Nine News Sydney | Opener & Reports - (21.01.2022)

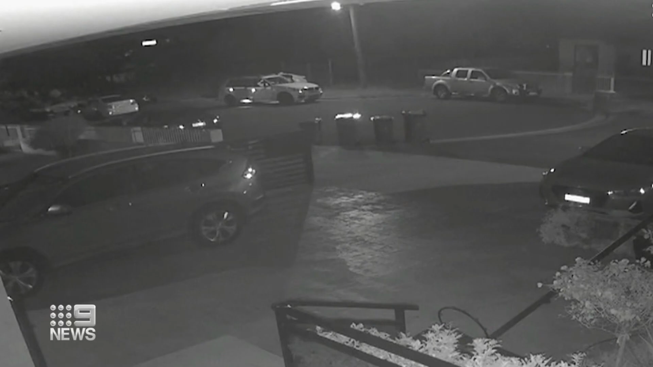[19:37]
A BMW explodes. The culprit caught in the blast. Gunshots heard nearby. There's a full story that's coming up.